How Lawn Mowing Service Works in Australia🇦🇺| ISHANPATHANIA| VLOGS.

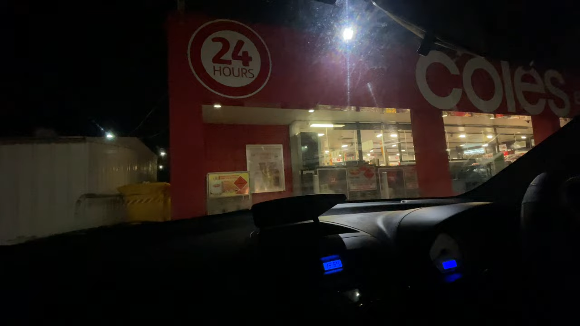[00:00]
तो यार जैसा कि मैंने कहा था कि यहाँ पे ना सारी शॉप्स वगैरह बंद हो जाती हैं, बट ऐसे पेट्रोल पंप के ये ऐसे होते हैं, ये कोल्स का है काइंड ऑफ।